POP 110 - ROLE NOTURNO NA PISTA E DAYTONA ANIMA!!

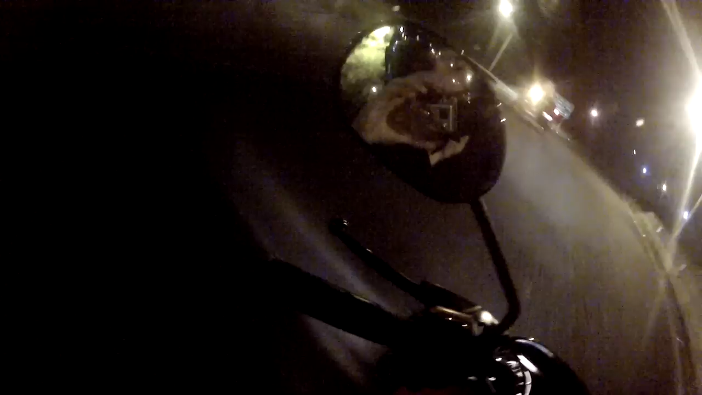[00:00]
E aí galera do canal, beleza? Bom gente, bora lá para mais um vídeo noturno aí, dando um rolezão aqui.
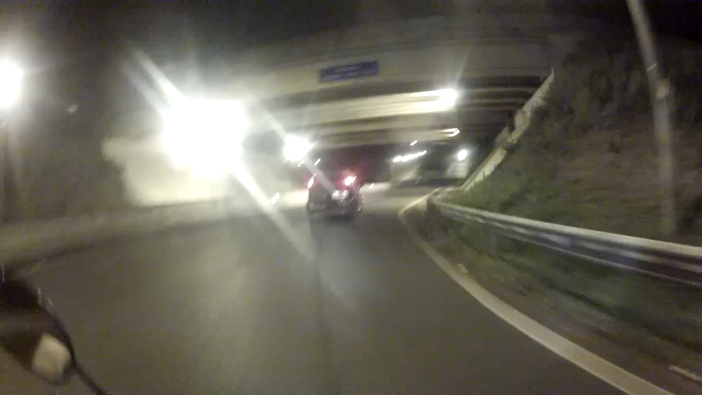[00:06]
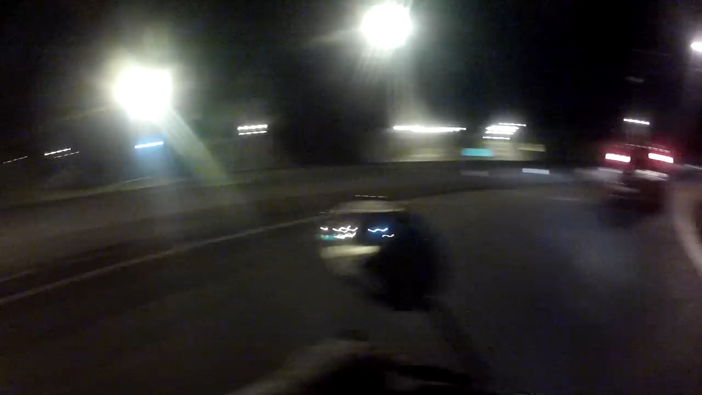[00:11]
E cara, já chega deixando aquele like, se você não é inscrito, se inscreva no canal de pop mais chave do Brasil. Compartilha esse vídeo aí e bora lá, fechou? Lembrando, tá querendo comprar uma Coroa 30, link é o da descrição, fechou? E cara, vai lá, ajuda aí o nosso canal, mano. Link tá na descrição, você pode contribuir com qualquer quantia, fechou? Vou dar um pulinho lá.
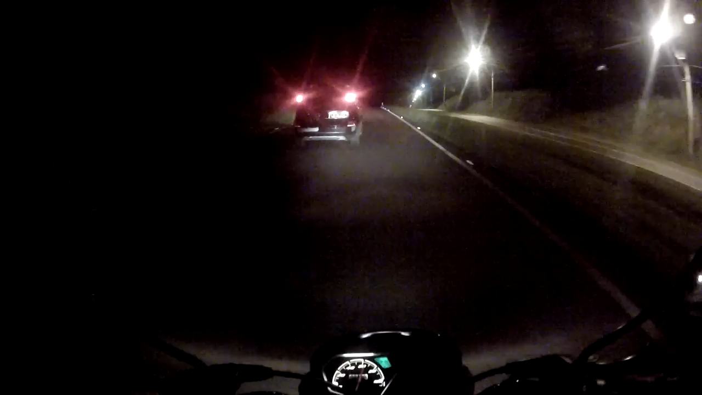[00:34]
Lembrando de me seguir nas redes sociais, bora lá! É isso aí, rapaziada. Bom, rolê noturno é isso aí, não dá pra enxergar nada. É só nós e o farol aqui. E vamos que vamos!
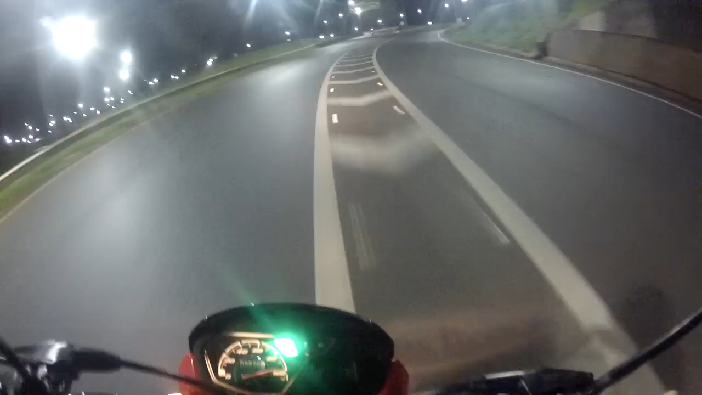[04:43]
Eu acho que é uma CG normal. Bom, ah, o cara vai pra outro lugar. Quero vir aqui com o Daytona, meu, ó. Fazer essa curvão aqui, ó. Nossa, sair daqui agora, ó. Meu, rascando.